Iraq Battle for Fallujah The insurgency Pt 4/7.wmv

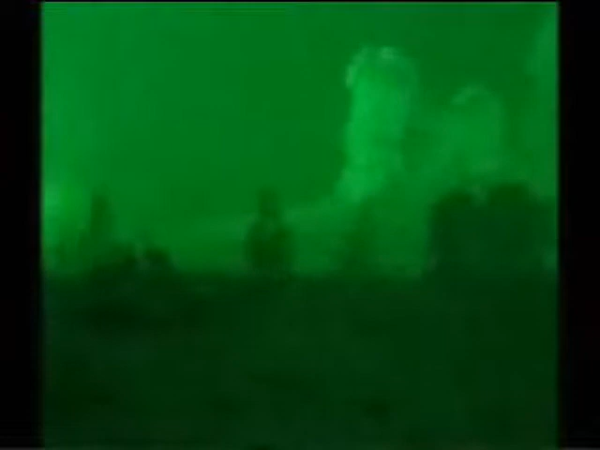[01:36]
The Marines will have to fight every step of the way into Fallujah.
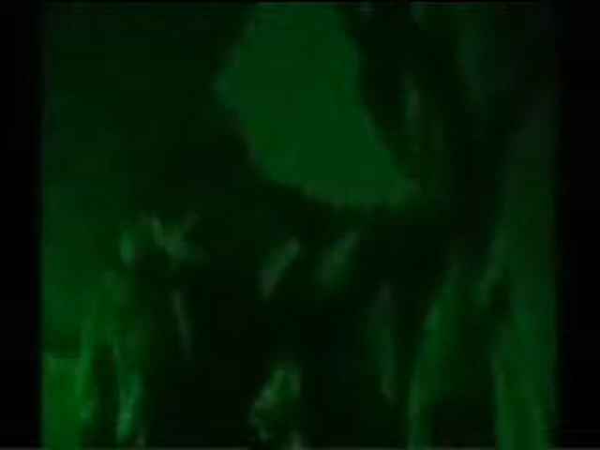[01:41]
Alpha Company are heading for the centre of the city.
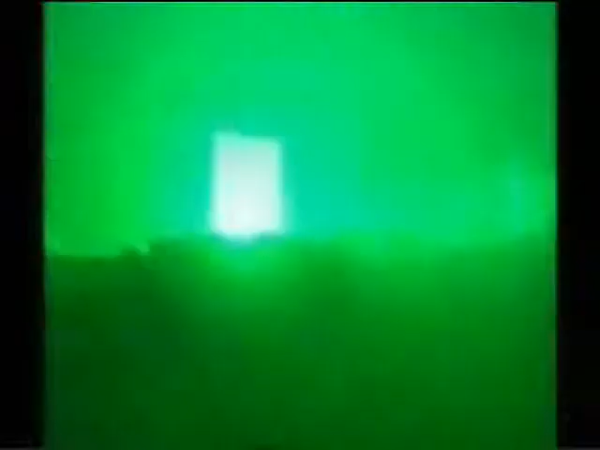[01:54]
The Marines wait for a tank to blow a hole in the wall of the police compound.
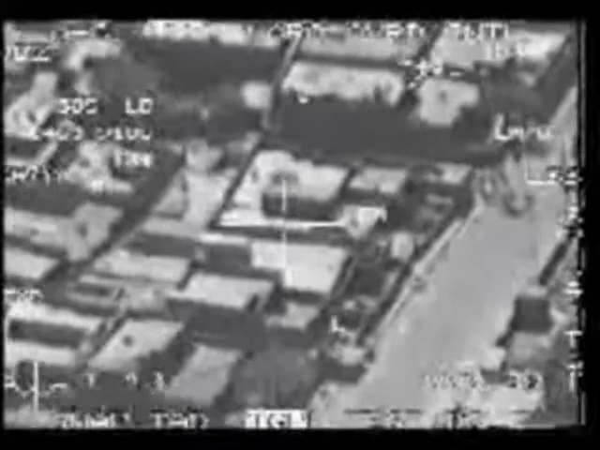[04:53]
I've got numerous individuals on the road, do you want me to take those out? Take them out.